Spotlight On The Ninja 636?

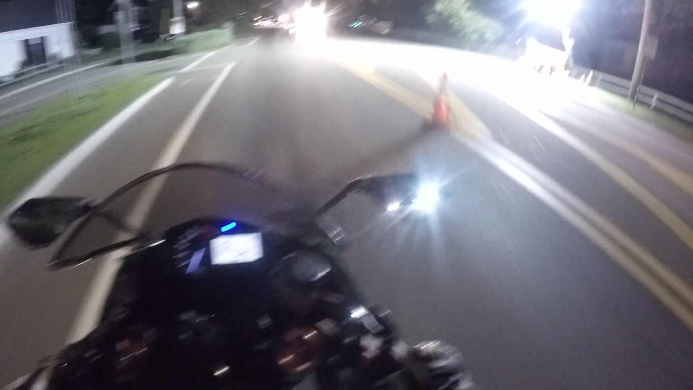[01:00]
I guess they're, boy, that's a spotlight for you right there, guys. That's it? All right. Thank you.
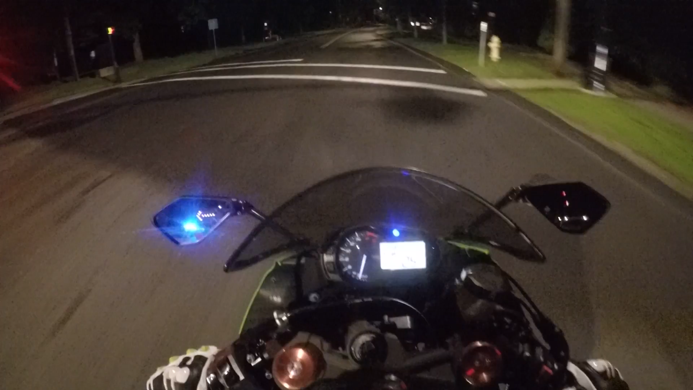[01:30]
All right, guys. That's disruptive. All these roads are, like, brand new. All right, so they're super smooth.